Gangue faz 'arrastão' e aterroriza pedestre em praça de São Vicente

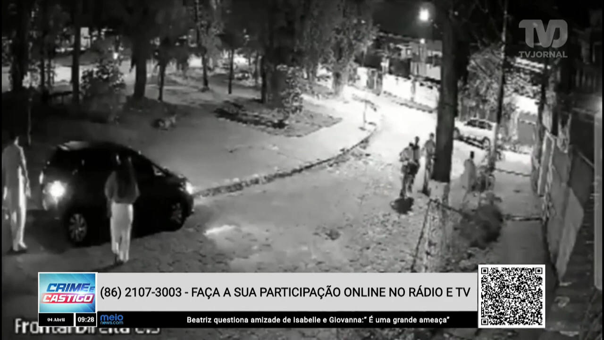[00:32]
São bandidos que estavam a pé, outros de bicicleta, que abordam então esse homem que está nessa praça. O que acontece? Na sequência, as imagens estão no ar aí, na sequência esses bandidos chegam a tentar pegar ali o celular, os pertences dele, é bem no cantinho da tela, bem aqui embaixo, mas ele consegue fugir. E mesmo assim, ele, claro, fica traumatizado com toda a situação, não pode nem fazer uma caminhada que é abordada pelos bandidos.
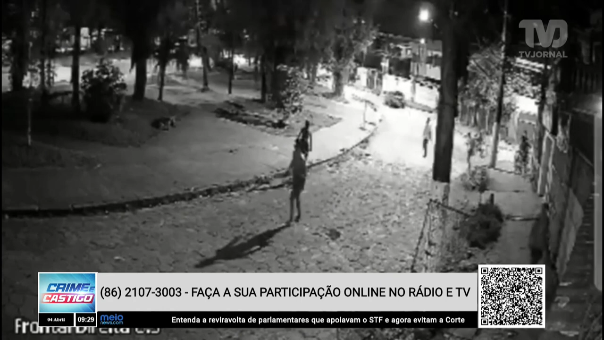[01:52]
E essas imagens que nós estamos assistindo foram levadas então para a delegacia sede de São Vicente e agora segue fazendo investigação para a identificação e talvez a prisão desses menores aí, se é que vão presos, né? Bom, mas eu quero dizer para você, Lucas, que você ainda não havia nascido no início dos anos 2000 e o detalhe é o seguinte, essa prática,
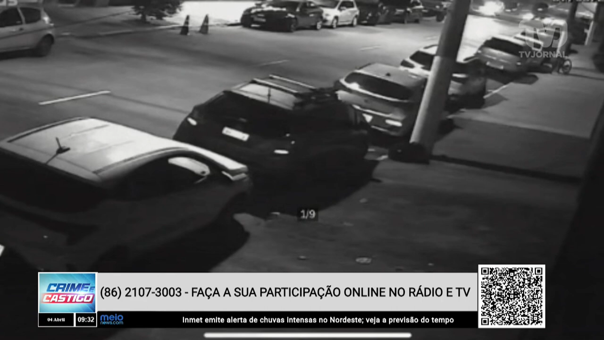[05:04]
Aquele responsável por matar o motorista de aplicativo Orlando da Silva Viana de 52. momentos antes do acidente, momentos que antecedem esse acidente, que mostram ele saindo de uma casa de pôquer na Vila Regente Feijó, em São Paulo, por volta das 2h15 da manhã. O momento, então, eles saem da casa de pôquer, ele, o amigo e outras duas mulheres. De início, quando ele sai, então, dessa casa de pôquer, eles parecem estar discutindo ali. Não se sabe exatamente se era uma briga de verdade ou se era uma discussão entre amigos, talvez um comentário com muita gesticulação, né, que acaba confundindo com...